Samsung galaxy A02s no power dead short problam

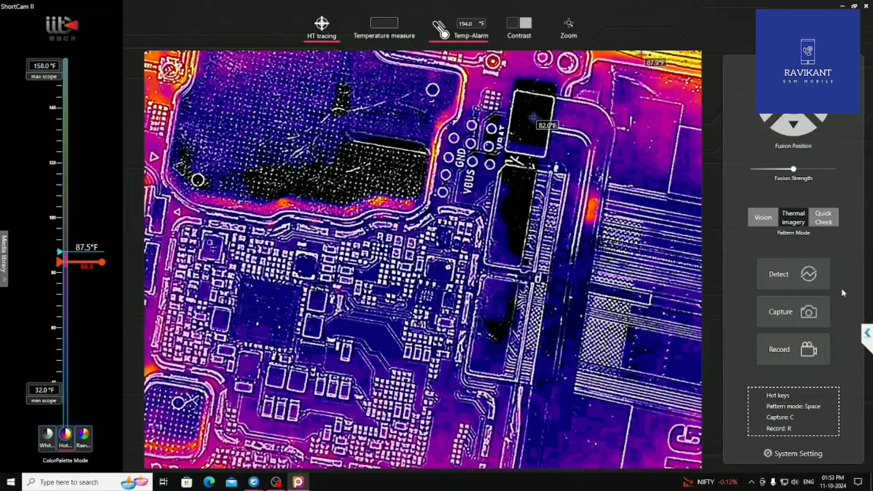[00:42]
On screen: scale top 158.0°F, scale bottom 32.0°F
कर दिया है तो देख सकते हैं यह इसका लाइट सेक्षर है जो यह शोट हो रहा है
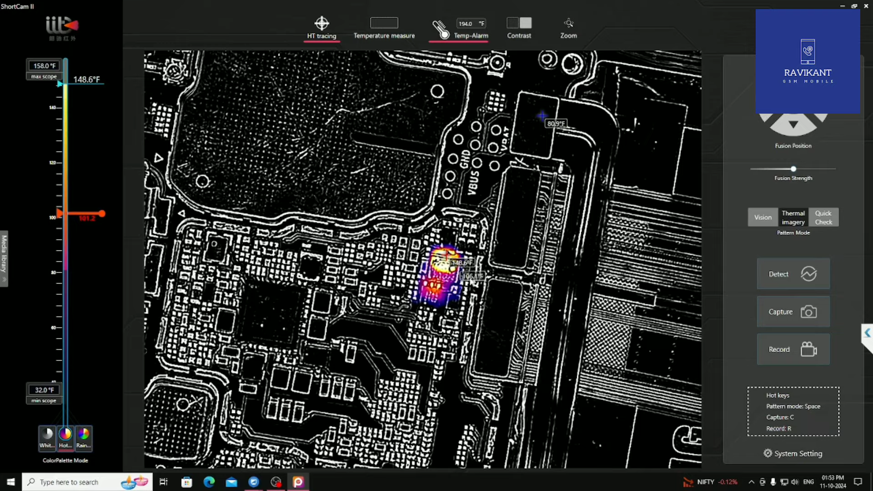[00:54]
On screen: scale top 158.0°F, scale bottom 32.0°F
कि इसलिए फोन यह डेट के निशन में जा प्या हुआ है ठीक है